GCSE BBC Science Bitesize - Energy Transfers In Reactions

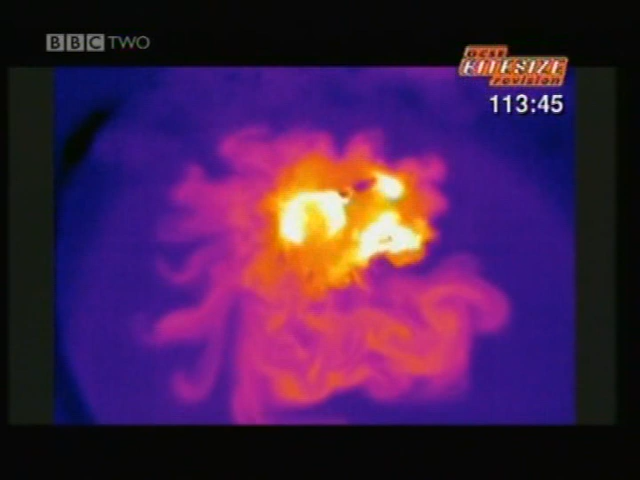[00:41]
Blue is cold, purple is warm, yellow is hot, white is even hotter.
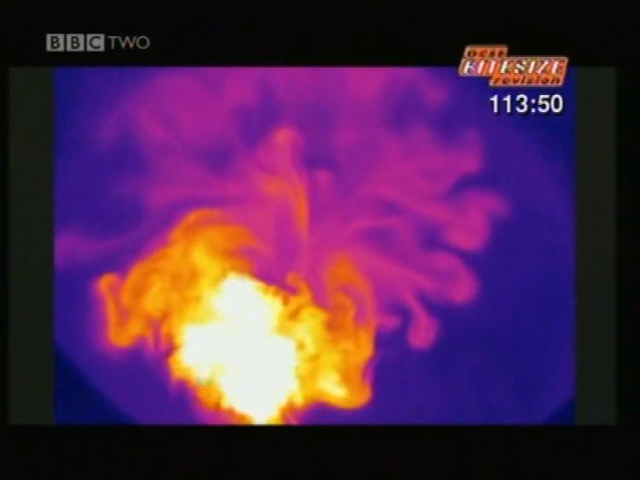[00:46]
Clearly the reaction releases heat. It's exothermic.
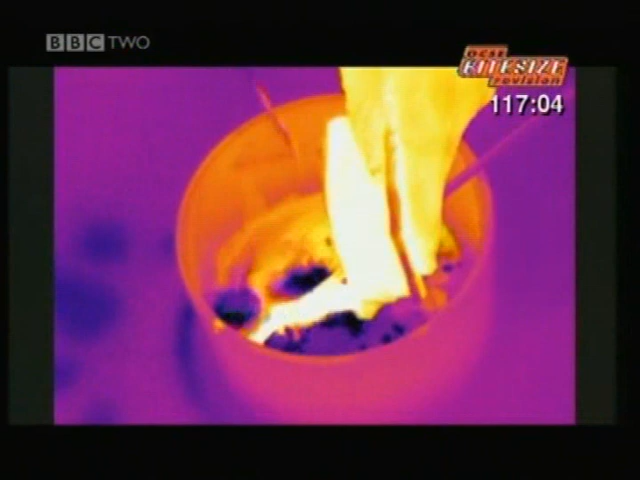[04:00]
The heat sensitive camera shows the water as yellow.
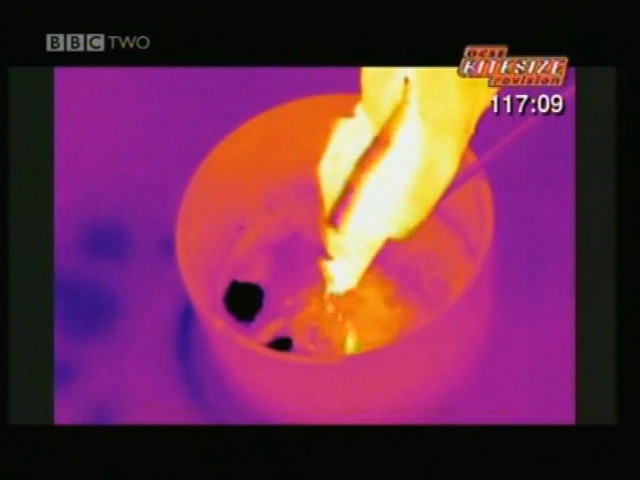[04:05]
It's quite warm. Black shows where the mixture is much colder,
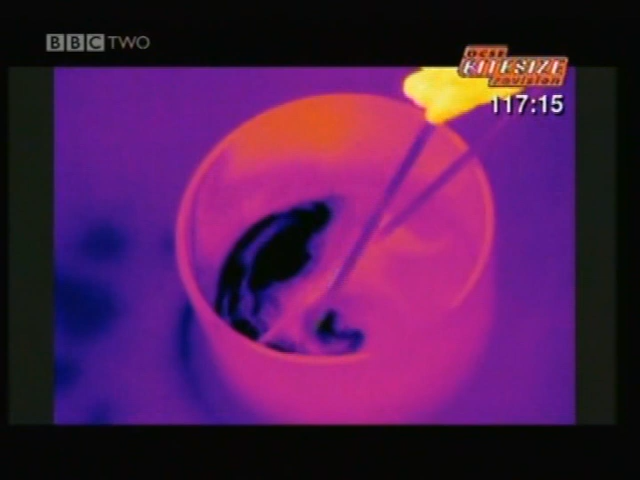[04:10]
as the endothermic reaction between ammonium nitrate and water takes heat out of the beaker.
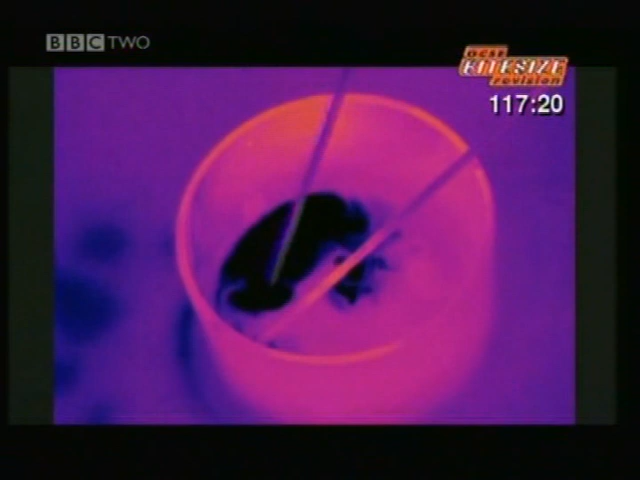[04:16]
Quickly, it's down to just 5 Celsius, as cold as a fridge.
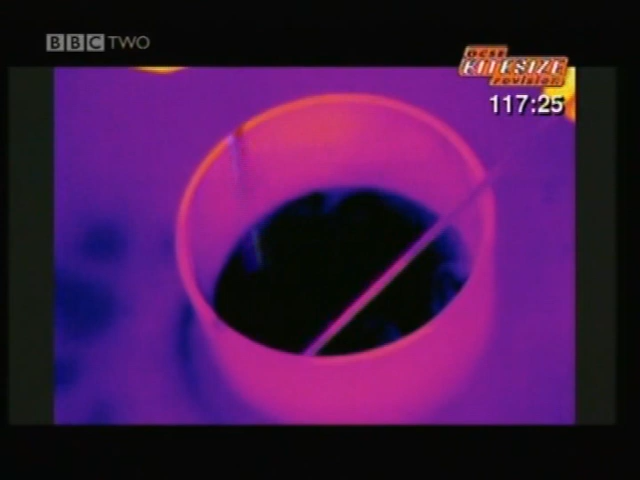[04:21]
So, in an endothermic reaction, heat is taken in from the surroundings to create the cooling effect.